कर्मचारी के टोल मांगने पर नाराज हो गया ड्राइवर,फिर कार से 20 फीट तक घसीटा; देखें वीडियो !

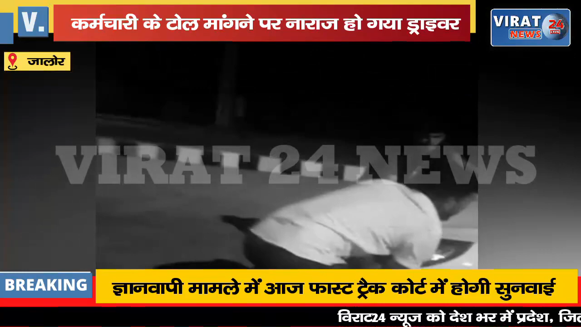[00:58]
बढ़ी तो उसका बैलेंस बिगड़ गया और वह नीचे गिर गया तोल में लेजर ने बताया कि जब करमचारी नीचे